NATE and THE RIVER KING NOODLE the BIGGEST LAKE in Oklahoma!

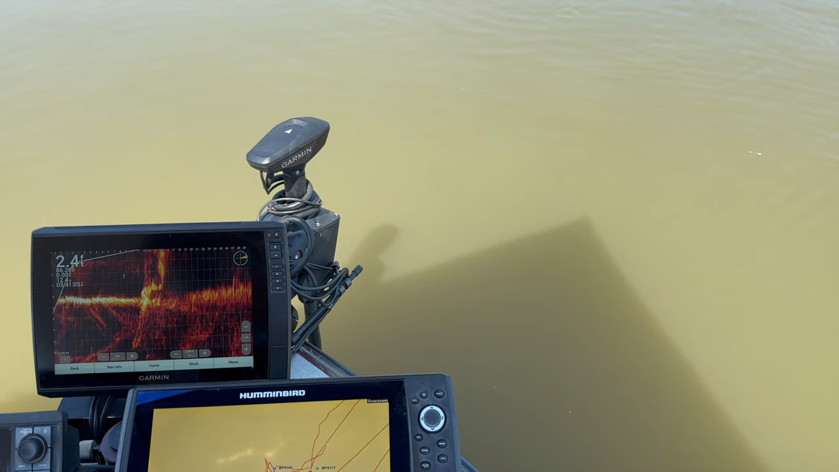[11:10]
Try to show you guys on the live scope here if I can.
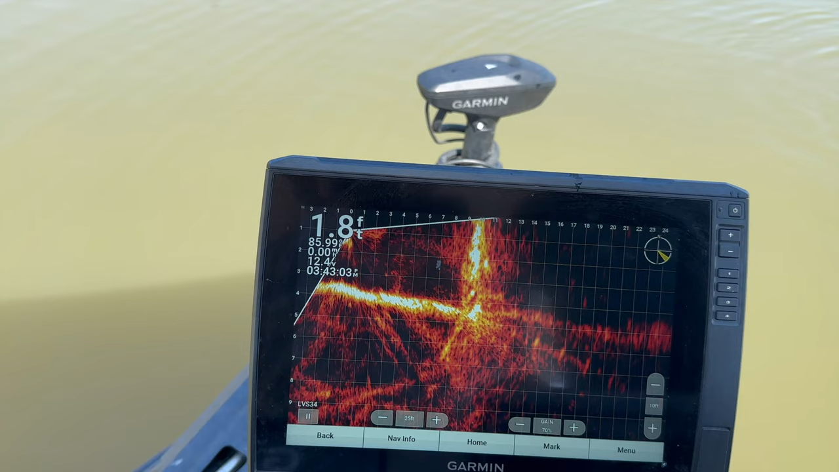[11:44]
Coming back up. There's two. Just letting you know. Wow.
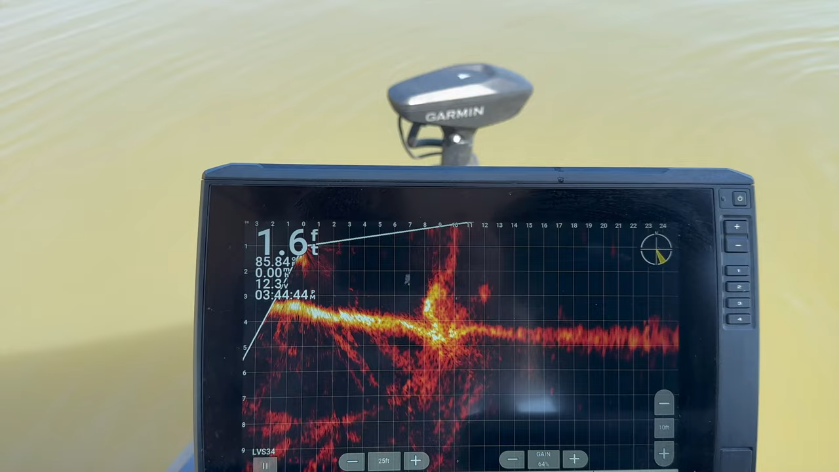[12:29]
Yeah, I can see him a little there. Yeah, I think almost in a sitting down position. Yeah, he's got his legs in there. He's got his legs in the hole, kind of in the sitting down position. Probably trying to kick him up to him in the front of the hole. Yeah, here's his head.
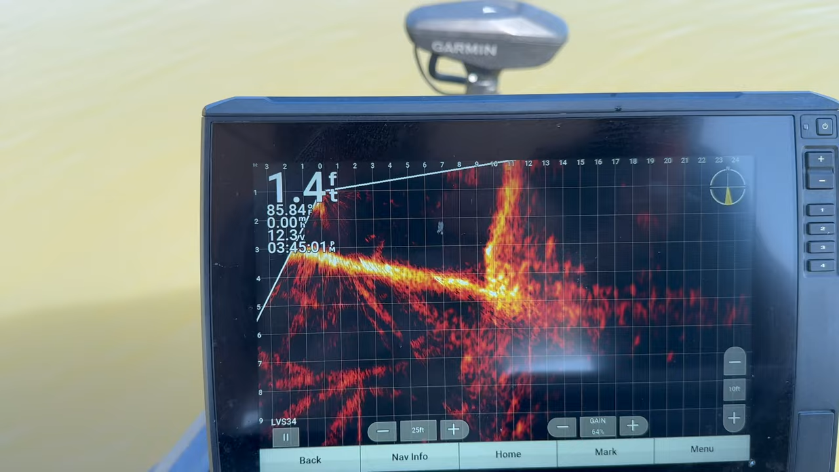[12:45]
On screen: depth 1.4 ft
Got his legs stuck in. Yep. Tell you what, I don't know if I've ever seen him string one underwater. Hit the loop, it's kind of hard when you have gloves on.
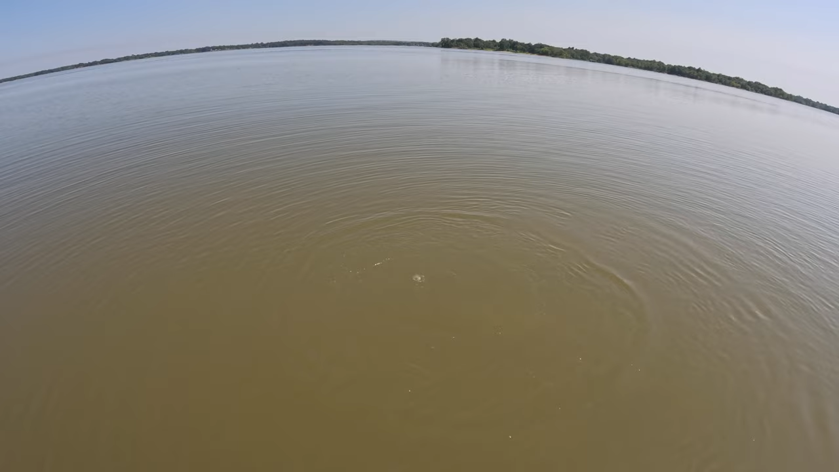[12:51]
Especially when you're first starting to do it. Mm-hmm. So see, there's River's head, and he's sitting down, and his legs are going inside the hole. This is the hole here. There's his arm. Which one? Right here? Right here.
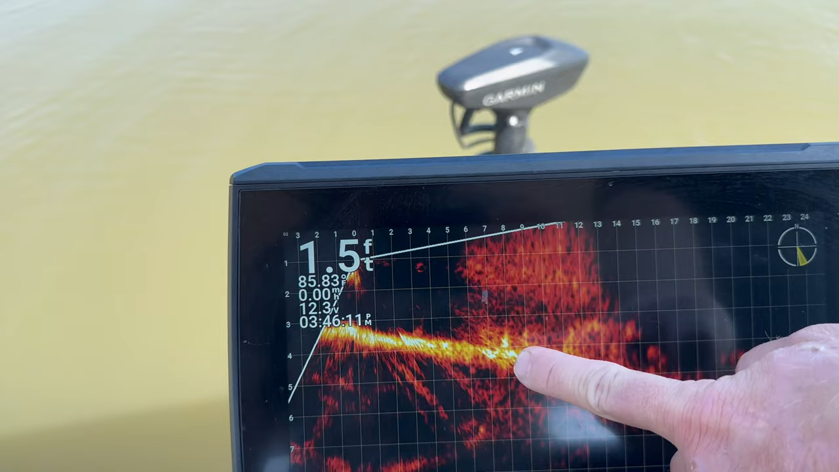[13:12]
On screen: depth 1.5 ft, water 85.83°F, speed 0.00 mph
Oh, right there's his arm, one of his arms. Then you can kind of see his bubbles coming up a little too. I see the fish. Yeah, the fish is right there. You find there's out. His legs. He's got. Ooh, he's coming out with one. One came out. I hope it's on the rope.
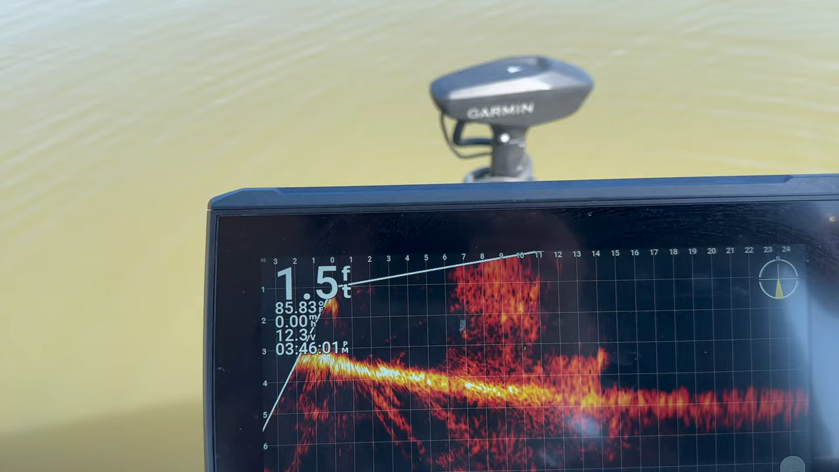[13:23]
On screen: depth 1.5 ft
Pretty sure he just strung one up and pulled it out the hole. So he's got one on the stringer.
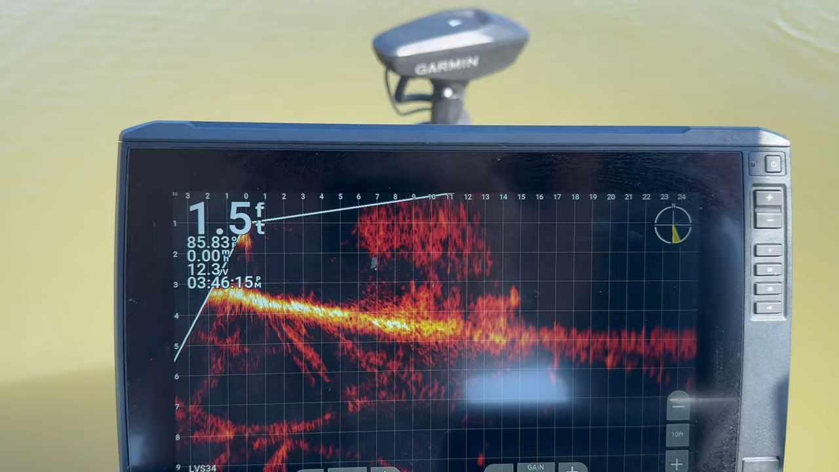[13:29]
On screen: depth 1.5 ft
And trying to get the mate now. He's coming up. Did you lose him? No.
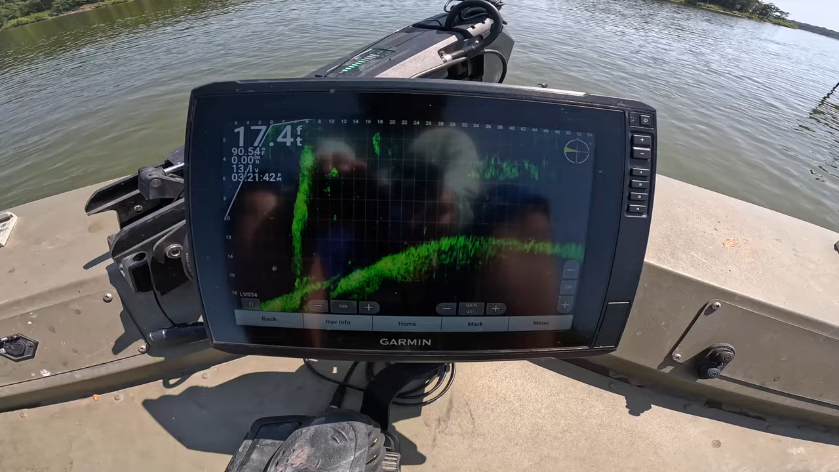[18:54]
I don't know how well you guys can see that, though. Nathan's down there noodling that 16-foot of foothold.